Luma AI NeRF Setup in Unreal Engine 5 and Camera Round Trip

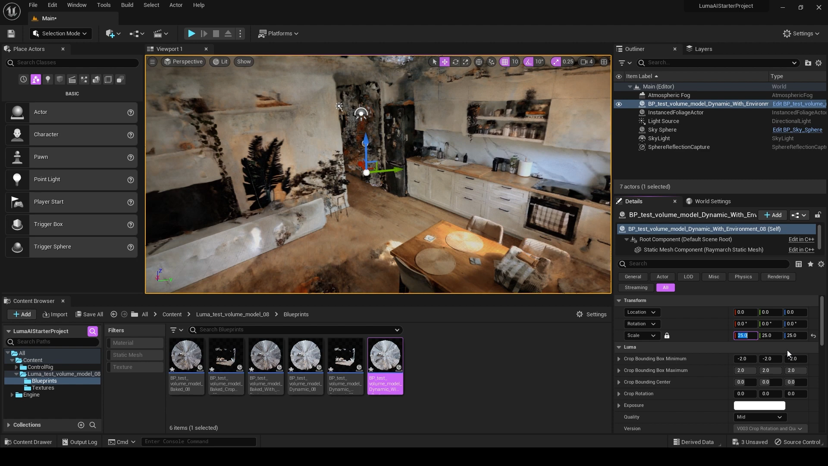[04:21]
so laggy we need to get rid of this unnecessary points so let's go back to one and now there are settings here called crop bounding box so we're gonna crop this into this box and get rid of this points that go beyond this room whenever I crop this you will see that example this one zero see we're cropping top and this one will be left this one will be right and so forth right so let me crop it then I'll come
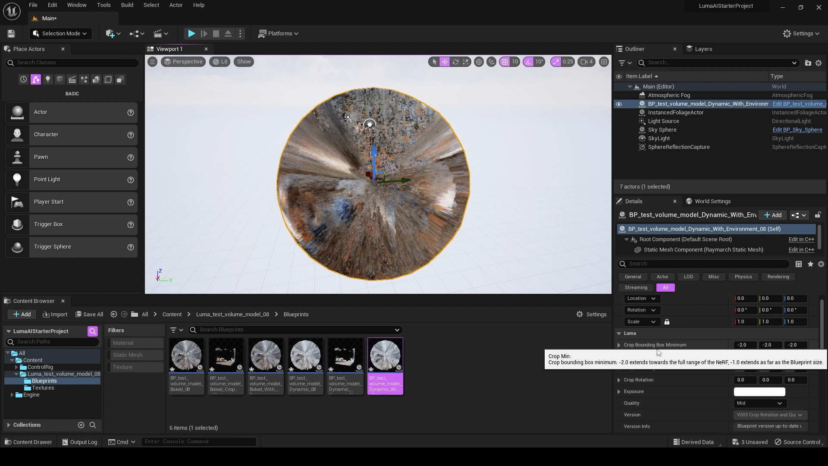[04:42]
back okay so I cropped it a bit so it's much easier to move around what I also did there's another setting here which is equality so if you go to minimal for now it'll be
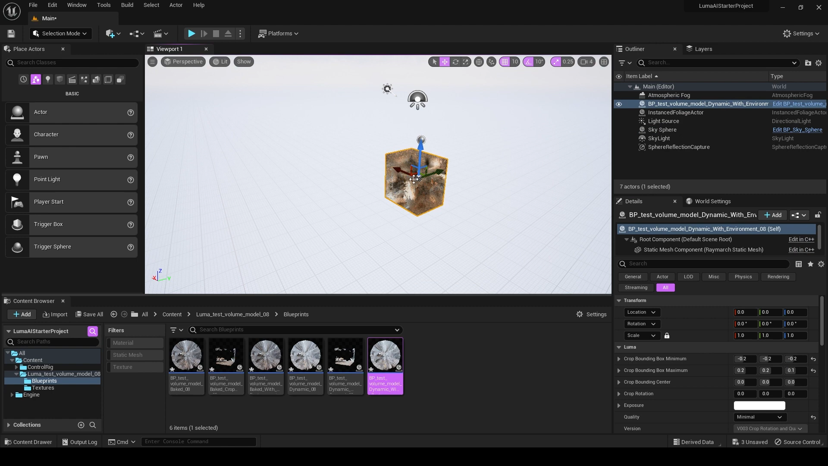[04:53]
easier to move around so now I'm gonna improve the cropping here I'm gonna
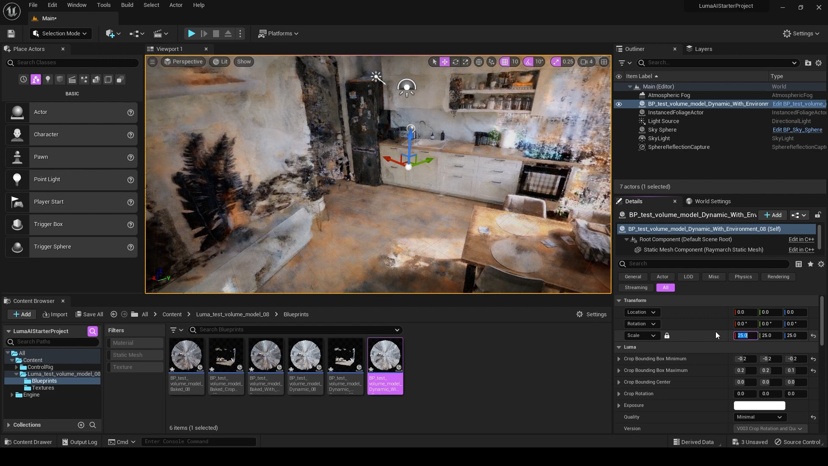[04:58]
scale it up just to see it better and then I'm gonna move around and crop it even further so
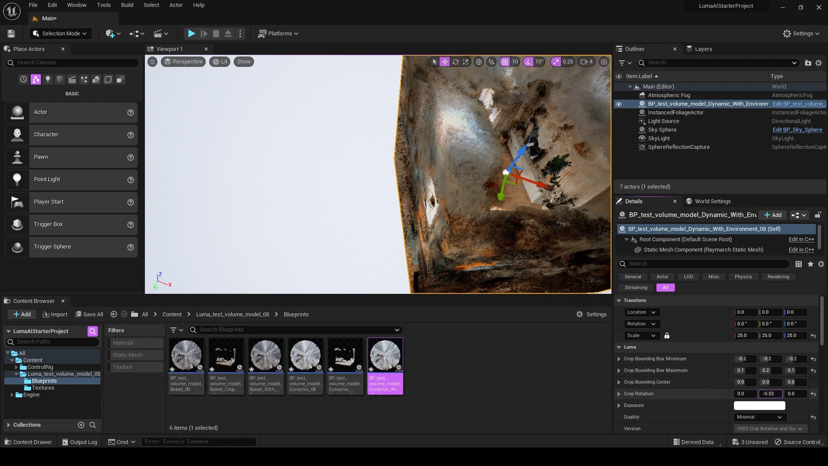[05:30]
option you can use if if you need it you also don't need the top I'll crop it even more in a second okay so I cropped
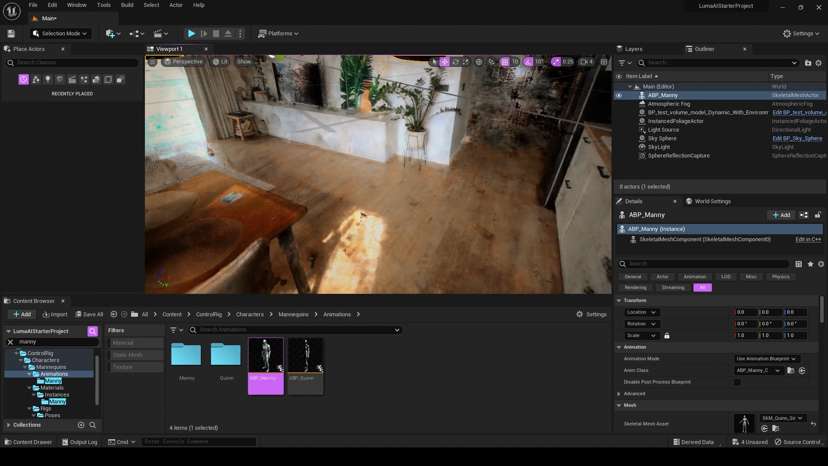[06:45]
scale the environment accordingly following the reference of the mannequin
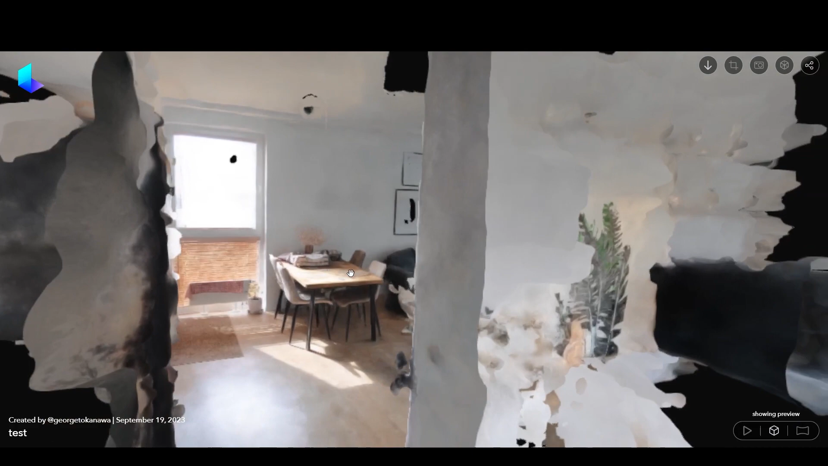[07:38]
around you see what can be done actually if you have simple camera motion you can do it directly
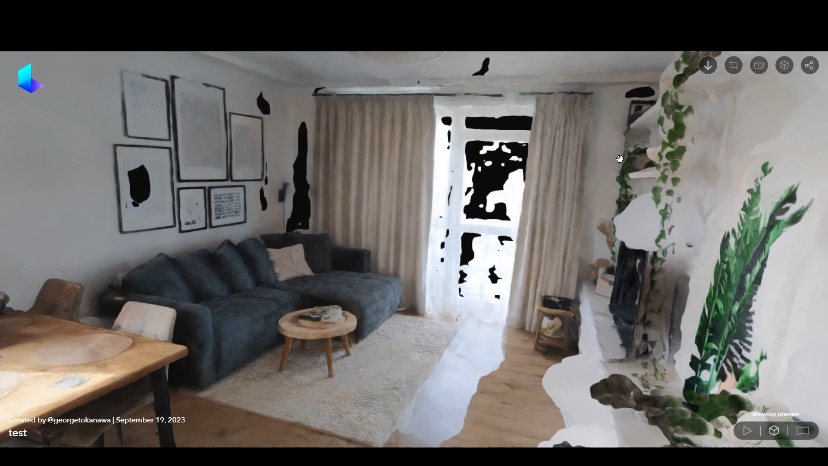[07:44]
here so if you go and click on this photo icon you have this keyframe and then you move here and then you have another keyframe and then
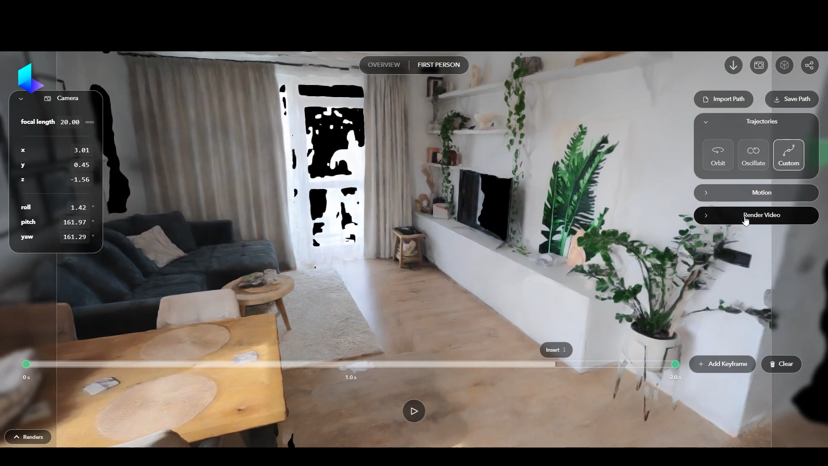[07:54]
just render this out so we go to render you have this resolution you set by HD keep the FPS of the original video and then just render and then you have the video the video only and it'll be good quality like it is in here you have all the reflection and stuff but if you want it from on the real engine because you can move camera even better somehow create for example a vertigo effect and so forth what you can do is just import this camera that we have and it will import
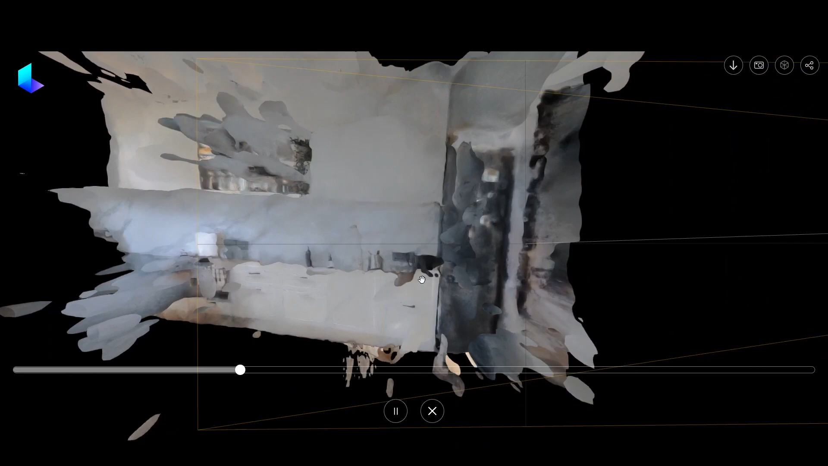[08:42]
to the original from unreal but as you can see we need to move it as well so you have to rotate it